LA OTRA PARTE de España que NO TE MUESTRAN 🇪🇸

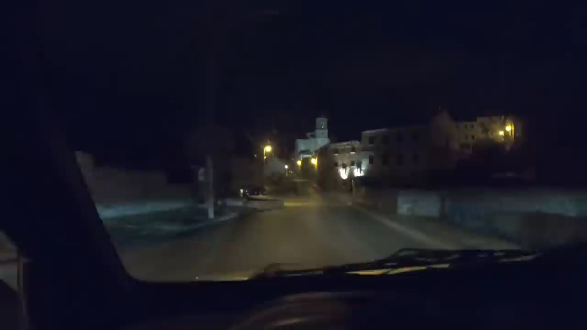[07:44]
Se llama Sigüenza. Creo que está en Guadalajara. Tiene Castiglini también.
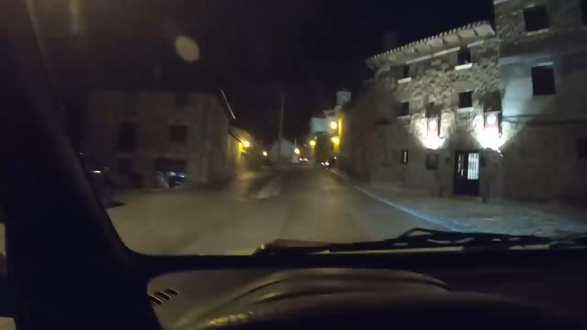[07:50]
Parece un pueblo medieval. Aquí está mi albergue. El albergue de Sigüenza.